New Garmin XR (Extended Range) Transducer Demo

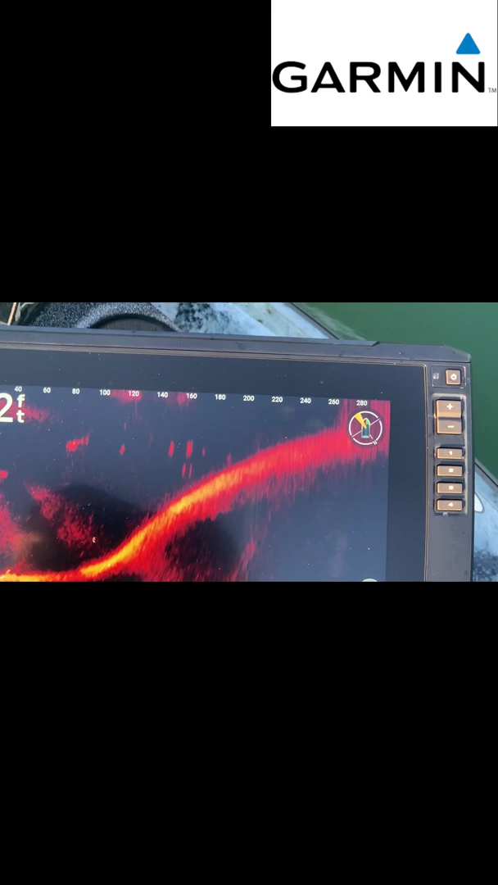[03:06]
There's a bunch of fish right there
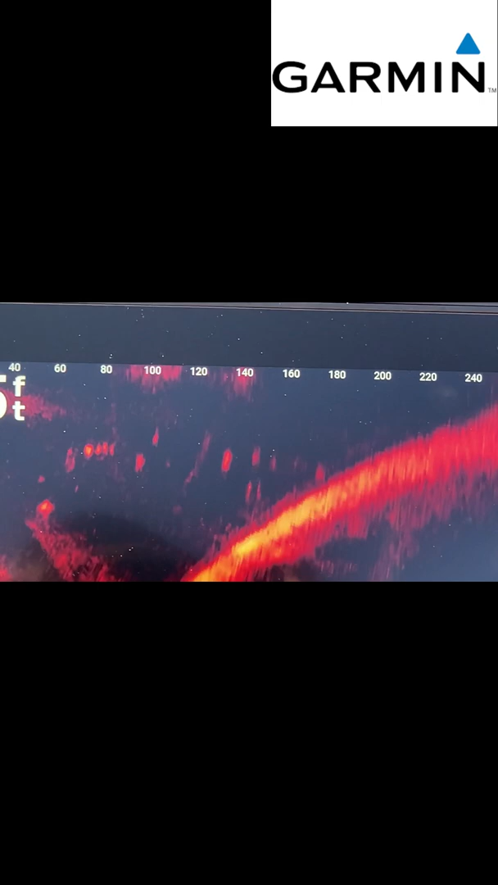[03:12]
moving towards me next
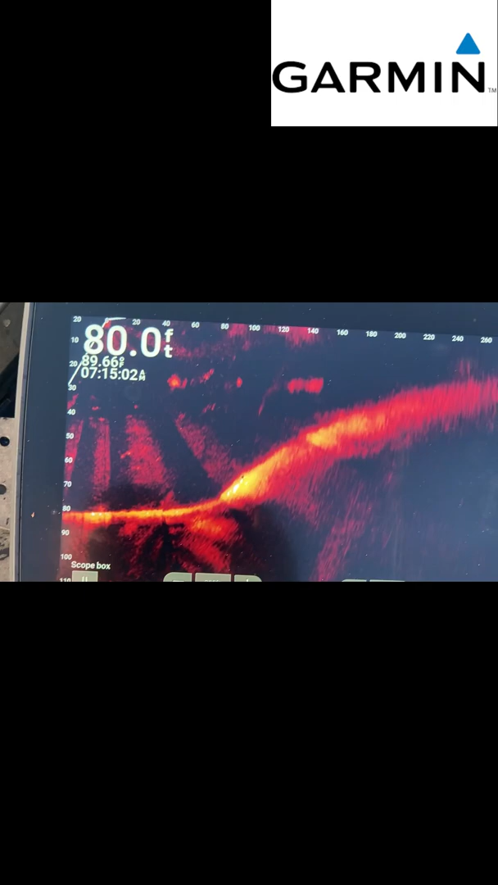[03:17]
On screen: depth 80.0 ft
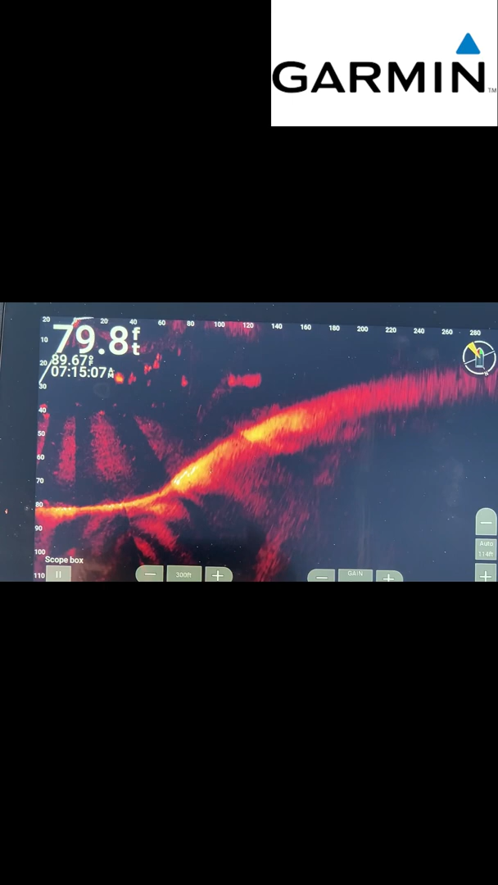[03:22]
time I do this I'll get a GPS map so I can record the screen.
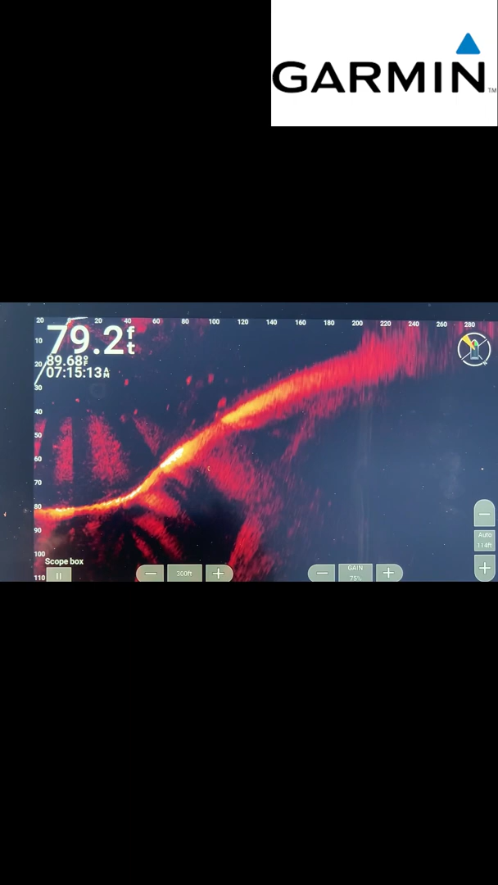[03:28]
On screen: depth 79.2 ft
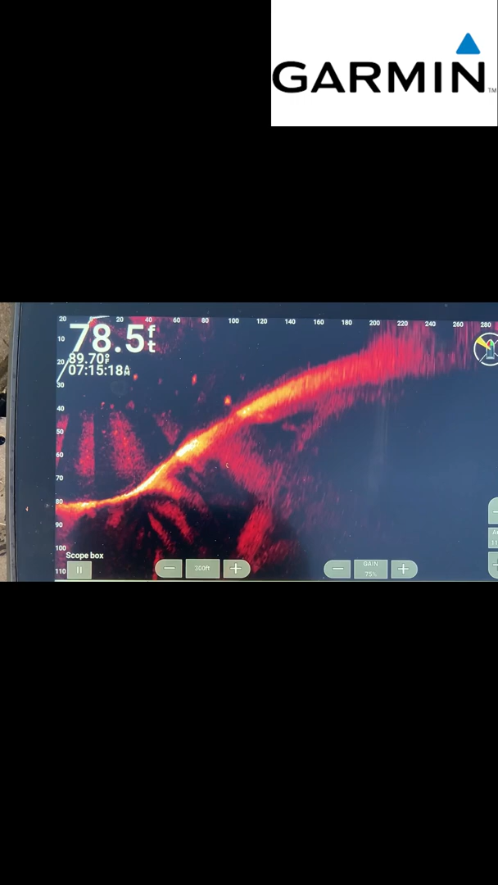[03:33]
On screen: depth 78.5 ft
Apologize for the jumping around but yeah there's the tree up there but you can see you
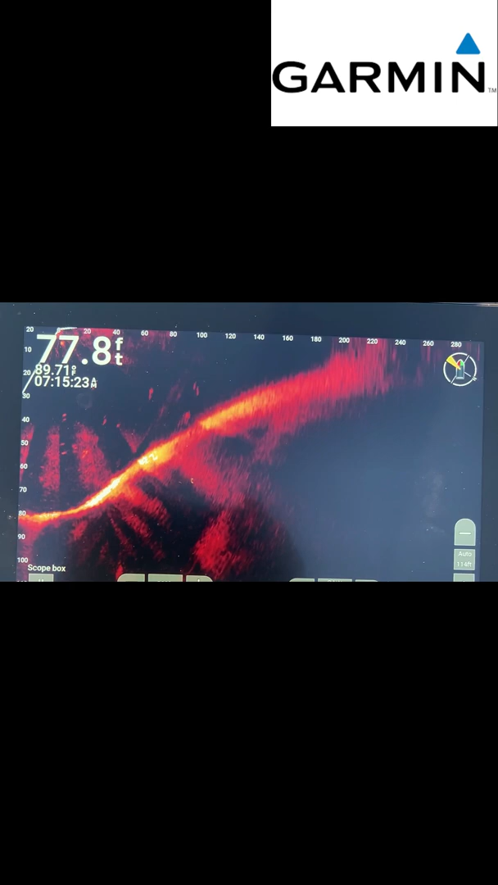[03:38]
On screen: depth 77.8 ft
can see 300 feet out I'm gonna go back and shoot out to where I just was
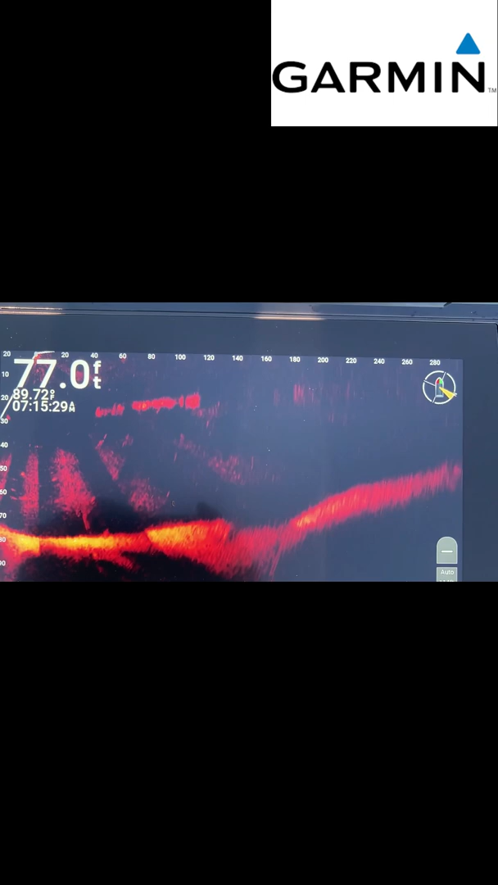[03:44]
On screen: depth 77.0 ft, water 89.72°F
and you can see
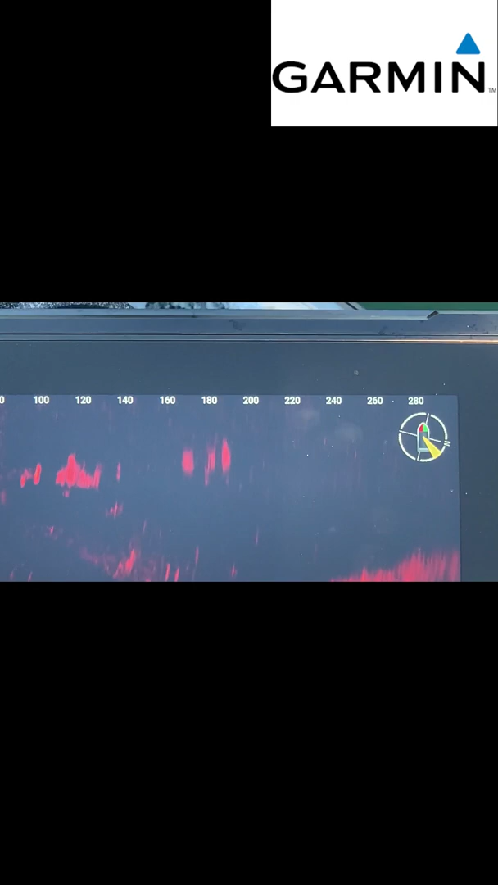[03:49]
you can see up way further.
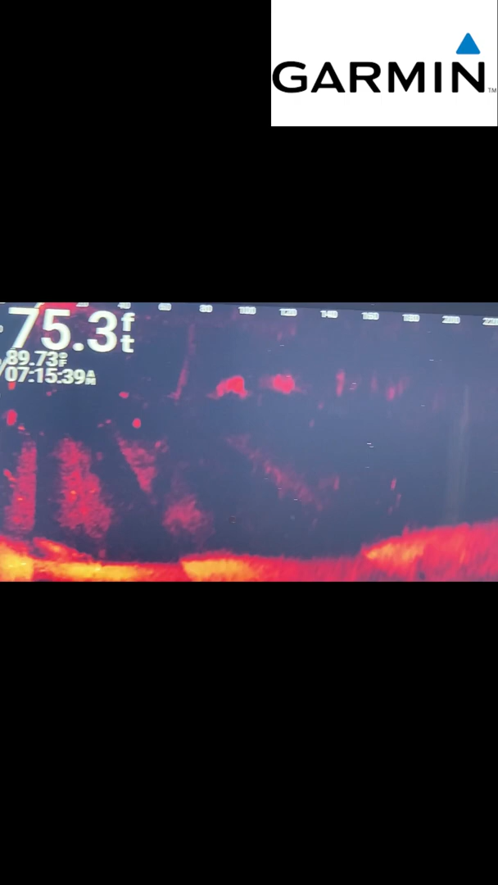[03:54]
On screen: depth 75.3 ft
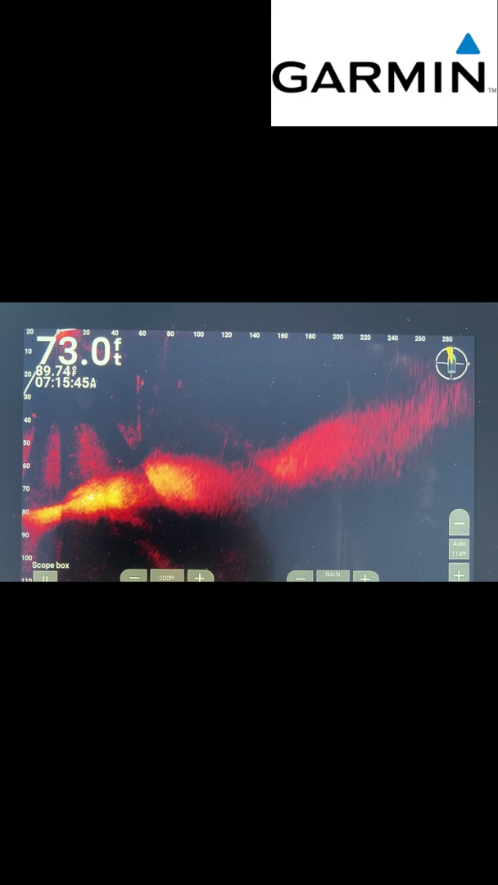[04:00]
On screen: depth 73.0 ft, water 89.74°F
I've got an amber I don't use amber that much but I figured most people use amber so I would just use it.
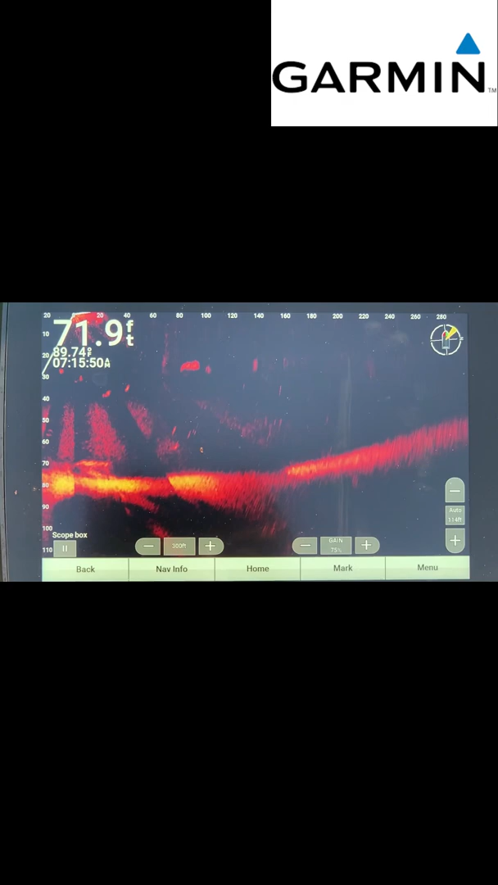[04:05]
On screen: depth 71.9 ft, water 89.74°F
I turned my color limit almost all the way down and I've got my
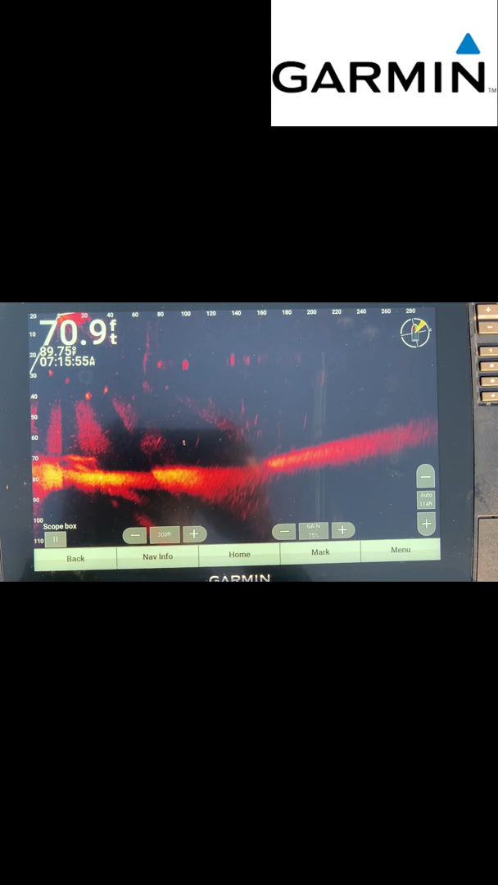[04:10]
On screen: depth 70.9 ft
color contrast at about seventy five percent but you can see that it definitely shoots out further and I know it'll
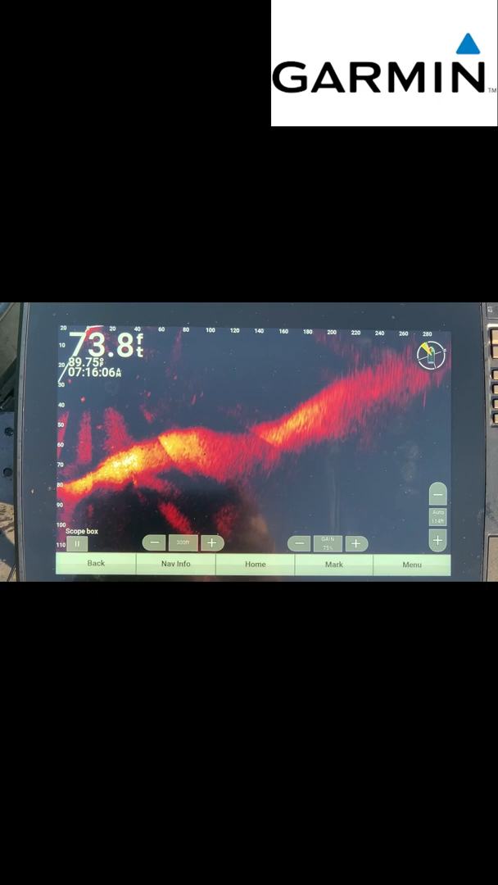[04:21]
On screen: depth 73.8 ft
give you a signal back out to 300 feet probably further.
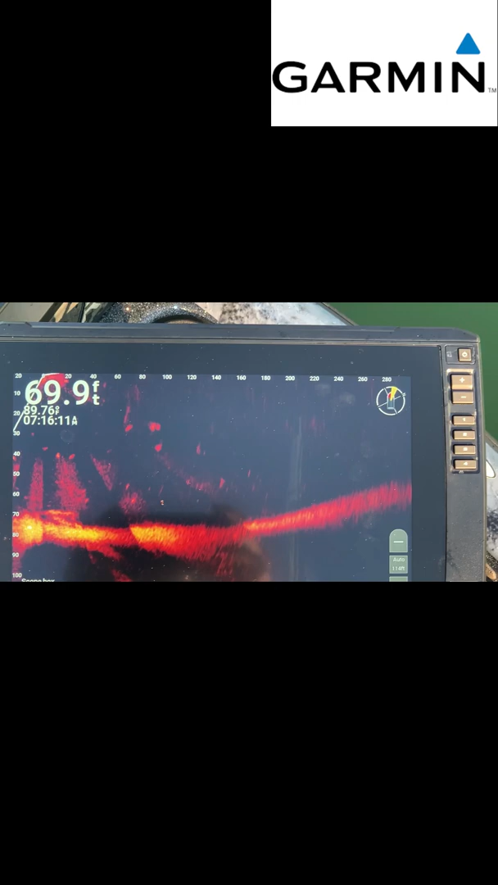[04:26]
On screen: depth 69.9 ft
Alright I got out over the deepest water I think possible in this lake.
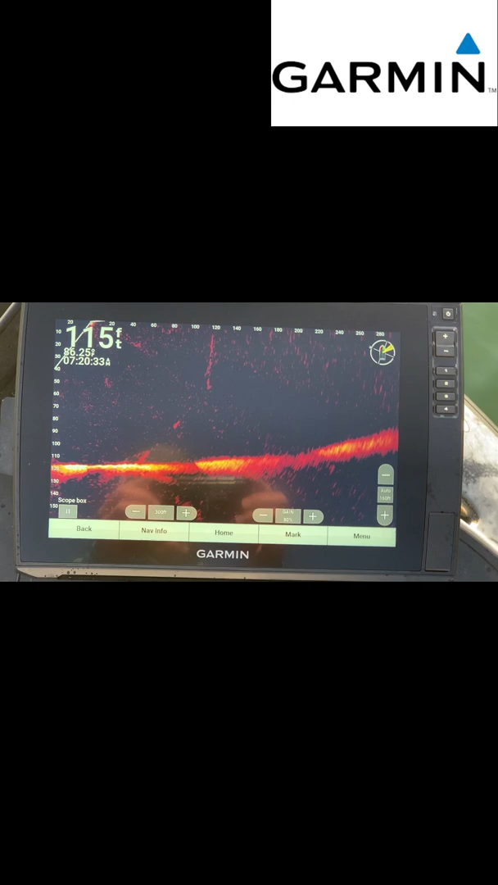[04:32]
On screen: depth 115 ft
I'm out on Blues Creek which is right the foothills in the mountains so it's a deep clear lake and you can see the one thing I did do is I jacked my color limit up a little bit and now I'm getting better signals out further so I'm trying to find some stuff.
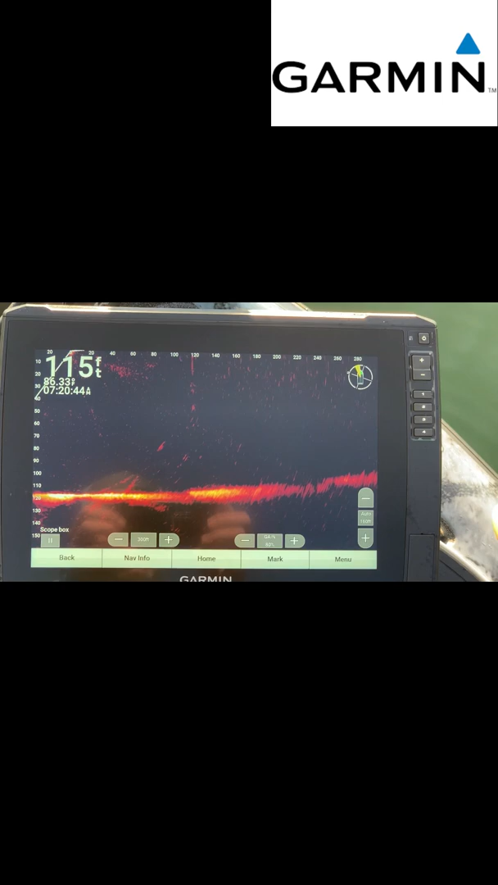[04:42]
On screen: depth 115 ft
Yeah there's some some bait out about 220 feet pretty clear image
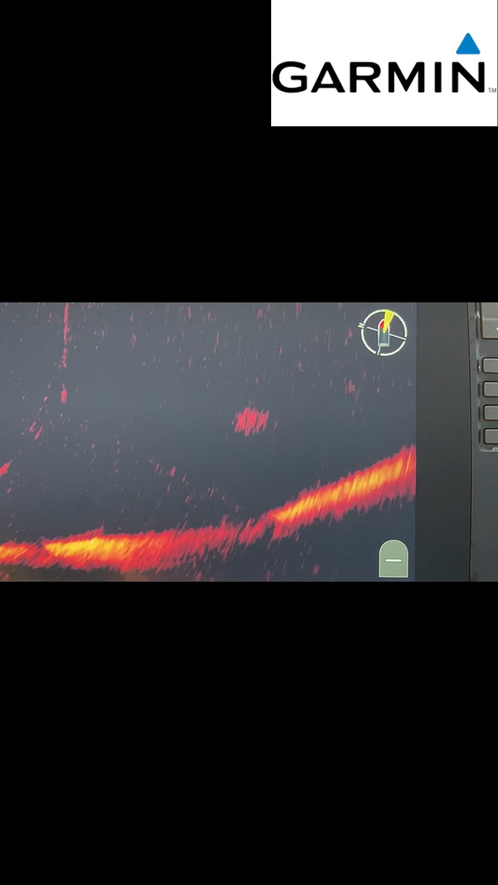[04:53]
I'm on the edge of it's like a long tapering point that comes out but there's there's bait and looks like a few fish